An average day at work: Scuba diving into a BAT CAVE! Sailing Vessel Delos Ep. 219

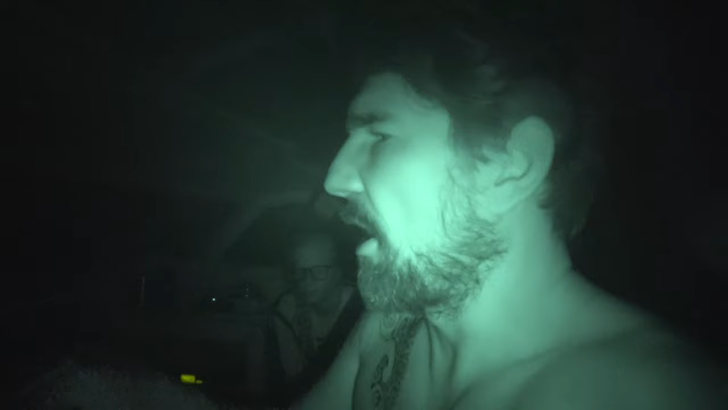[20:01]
It's just that the autopilot doesn't drive as good as you, upwind especially. So if you put it on the autopilot, we don't point as high as we could if you're not driving by hand, because you can just react more quickly. How far away are we? From the island, straight line distance from where we want to go, we are
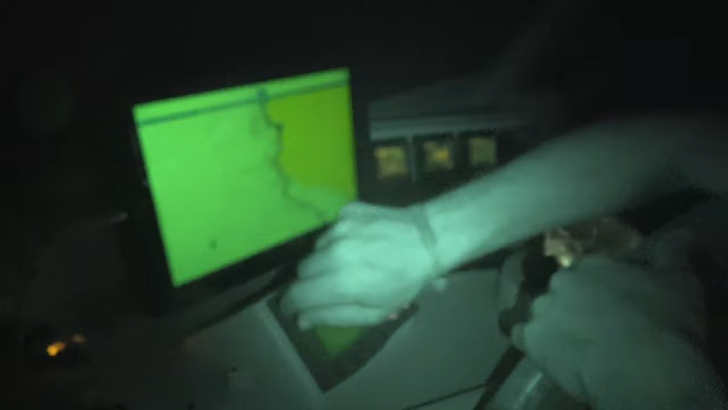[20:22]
10.8 miles, but it wouldn't surprise me if we had to sail 20 miles to get there.
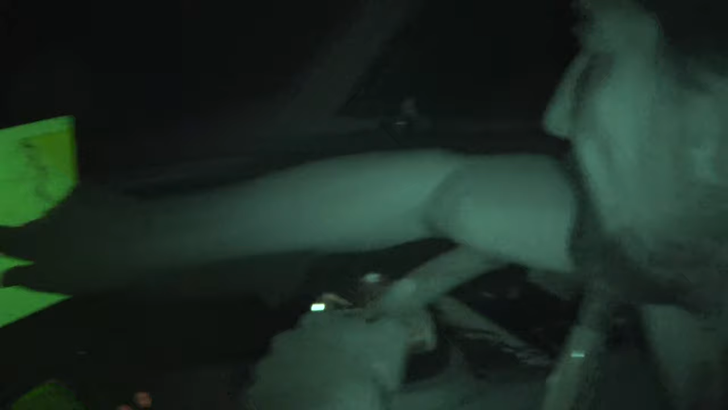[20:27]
With the wind being like it is, it's pretty much coming straight from where we want to go.